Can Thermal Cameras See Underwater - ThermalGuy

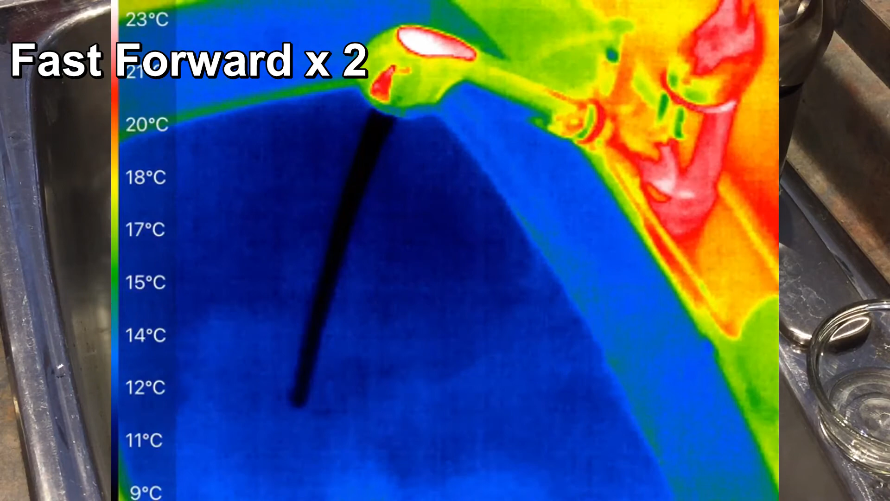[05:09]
On screen: scale top 23°C, scale bottom 9°C
Okay now that I have a sink of cold water I'll come with my hands and I'll put
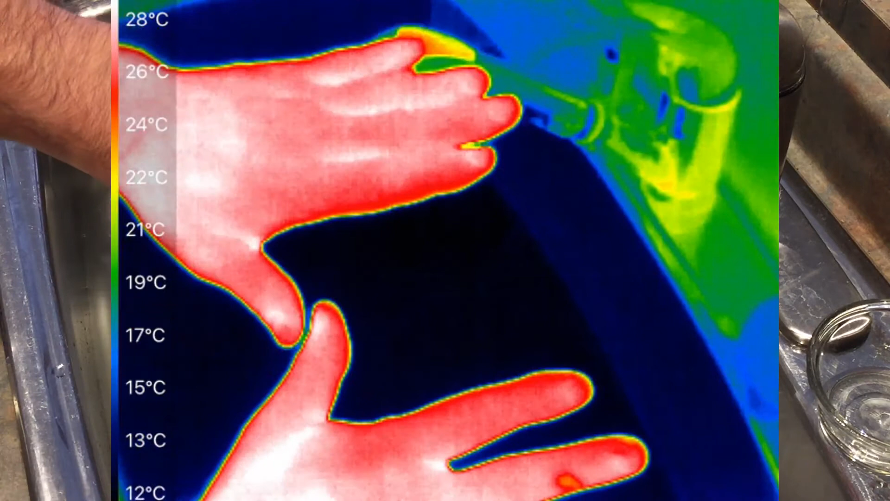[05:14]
On screen: scale top 28°C, scale bottom 12°C
one hand in and see if this you can see the hand under the water.
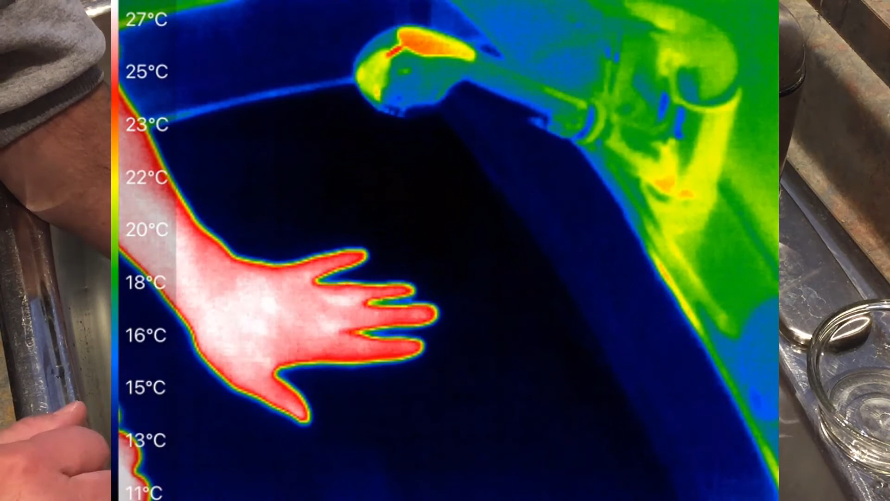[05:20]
On screen: scale top 27°C
And you can't. It disappears completely.
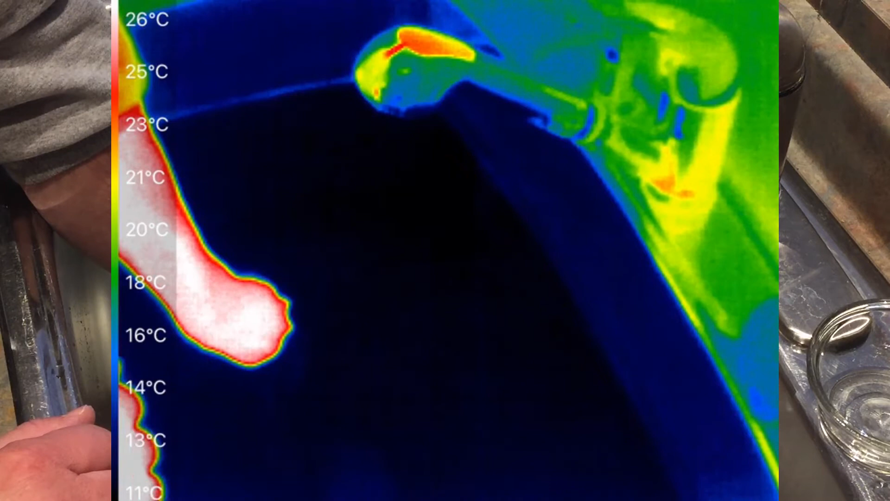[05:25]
On screen: scale top 26°C, scale bottom 11°C
Do it with my right hand as well. And it disappears.
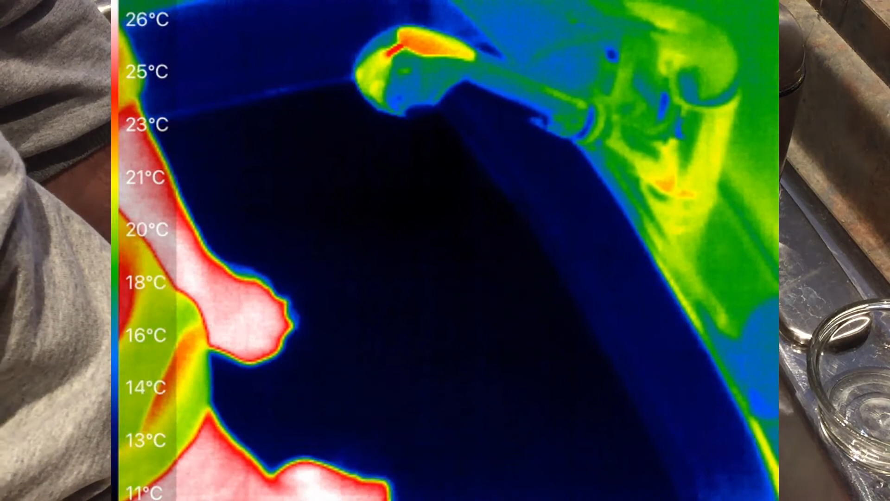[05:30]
On screen: scale top 26°C, scale bottom 11°C
So it appears that we cannot see our hands on a thermal camera when we put them underneath the water.
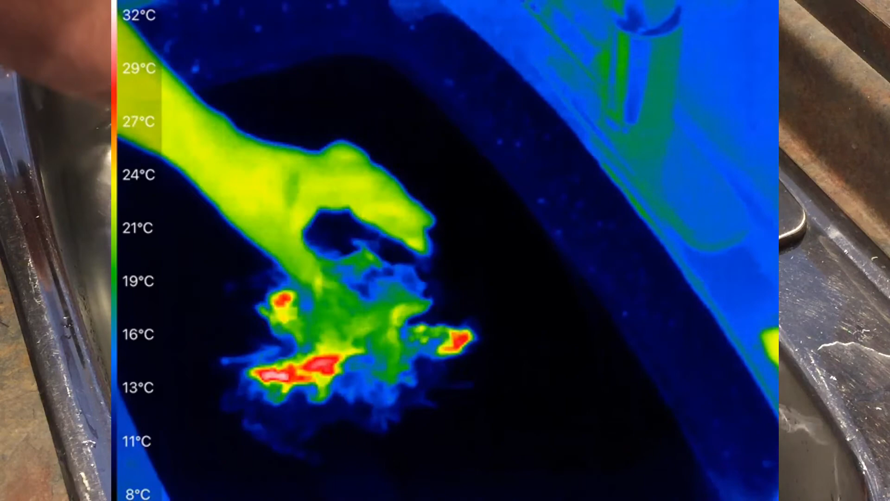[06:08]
On screen: scale top 32°C, scale bottom 8°C
Here as I drop it in and you'll notice that the hot water floats on top of the cold water so we can see it. We can't see the bowl anymore because that has disappeared underneath the water. Okay, I hope we answered the question, can thermal cameras see underwater? And I think the answer is no, they cannot. Doesn't matter the temperature of the water as well.